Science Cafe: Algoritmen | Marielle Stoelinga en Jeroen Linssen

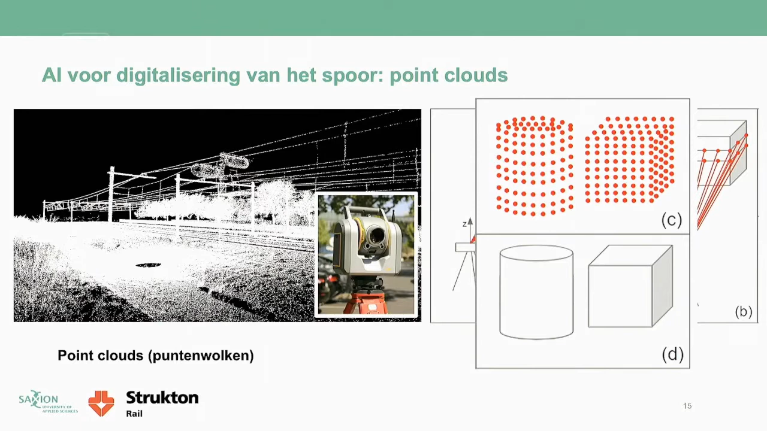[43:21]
met een beetje fantasie als mens in ieder geval, inzien of dat er cilinders zijn of kubussen bijvoorbeeld.
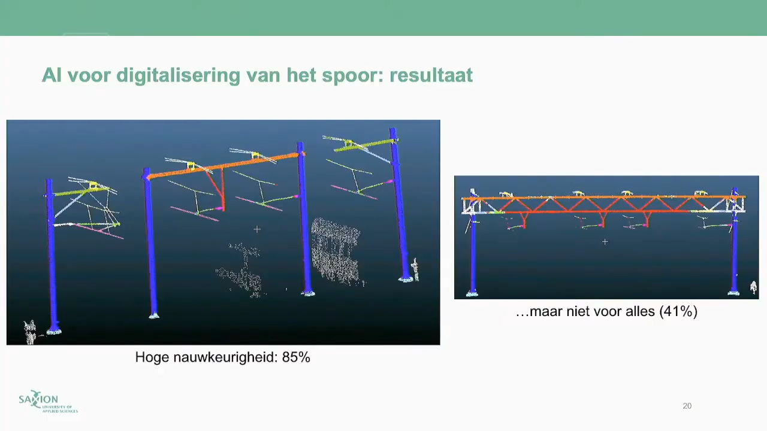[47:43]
Nou ja, van één keer kun je niet zo heel veel leren. Daar moet je misschien wel mens voor zijn om dat goed te begrijpen. Dus zulke dingen werken nog niet voor alles.